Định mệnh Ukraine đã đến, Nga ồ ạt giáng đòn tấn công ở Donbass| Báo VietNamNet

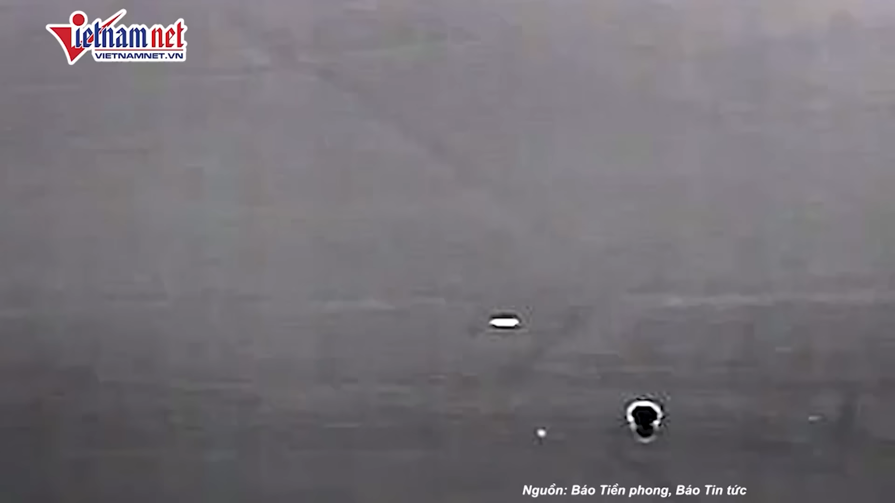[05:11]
vào ngày 10 tháng 8, Bộ Quốc phòng Liên bang Nga đã công bố đoạn phim cho thấy máy bay chiến đấu Su-34 thả bom trên không xuống khu vực biên giới Kert vào ban đêm nhắm vào quân nhân và thiết bị của Ukraine Trong khi đó,
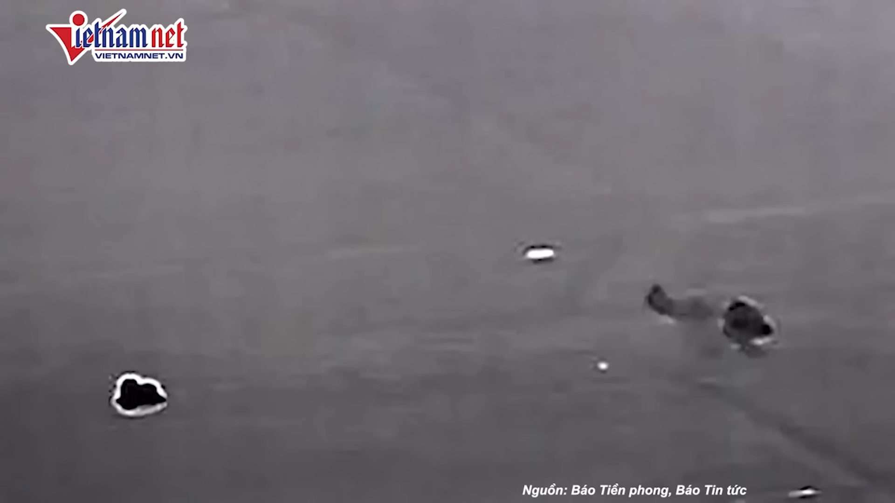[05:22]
kênh truyền hình nhà nước Jebda của Liên bang Nga phát một đoạn video cho thấy một thiết bị bay không người lái ở Kert đã phá hủy một xe chống mìn của quân đội Ukraine do Mỹ sản xuất Về phần mình,